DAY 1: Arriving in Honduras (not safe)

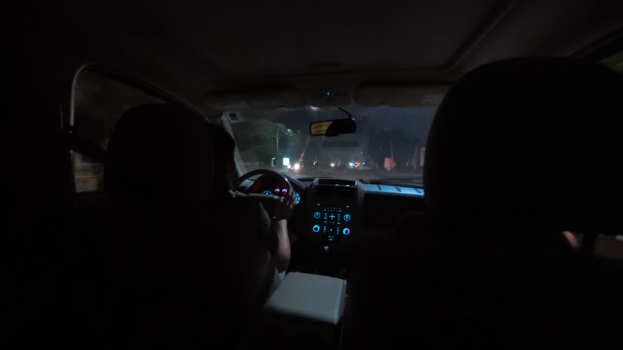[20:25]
So back at the hotel now, we actually got picked up. We were walking back, and these nice young girls that we'd met on the trail came and drove us all the way to our door.